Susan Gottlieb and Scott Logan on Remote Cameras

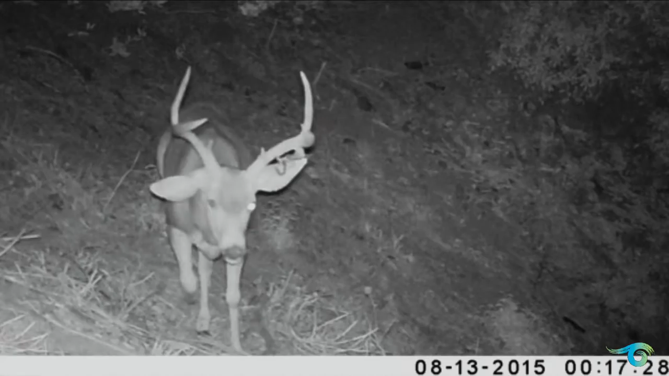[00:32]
This is a screen capture of a buck with brand-new antlers, skunk creeping around the backyard.
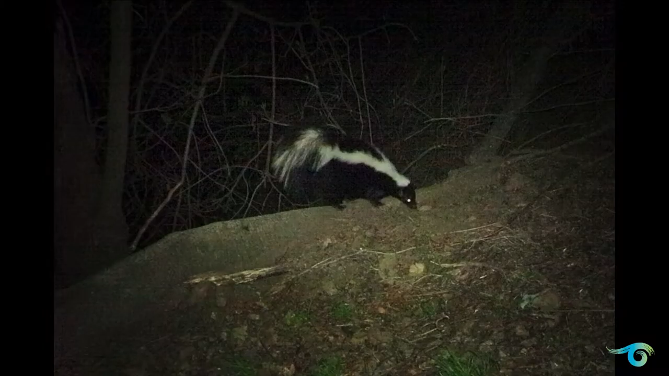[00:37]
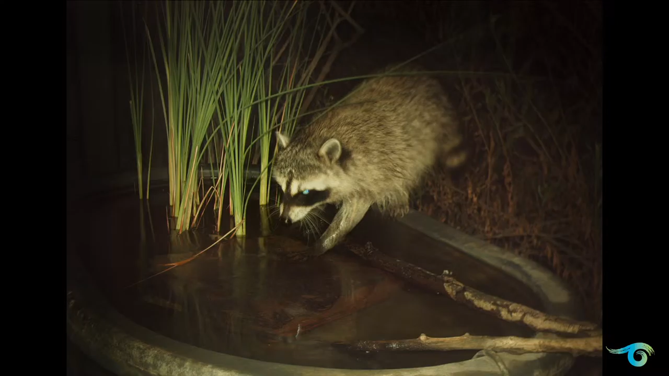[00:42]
Here's a raccoon fishing for imaginary fish inside this pond here. And as you can see by this video, birdbaths are used by all wildlife, not just birds.
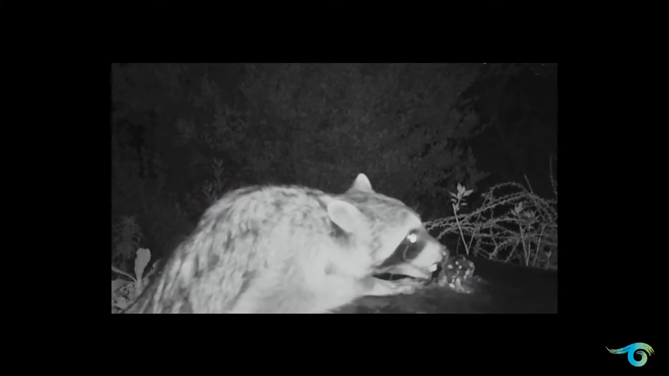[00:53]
But this is about 2.30 in the morning.